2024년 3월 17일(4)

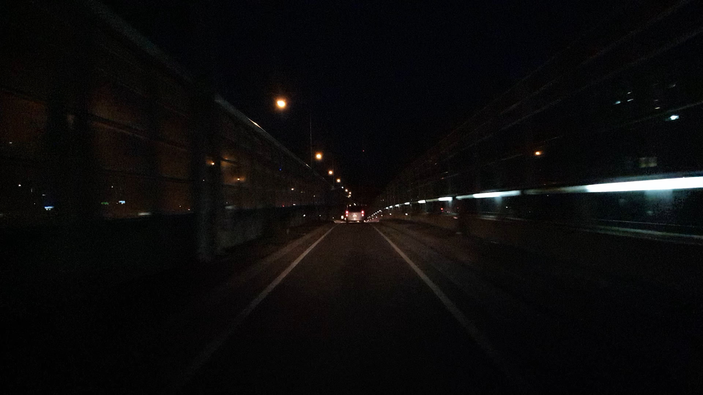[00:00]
60km 앞 70km 과속 단속하는 디오다.
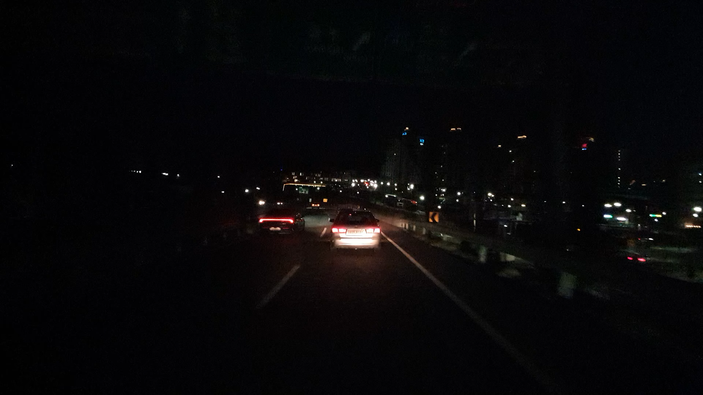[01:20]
분홍색 차로로 주행하세요. 약 300m 앞 고산 IC에서 수원, 오포 1동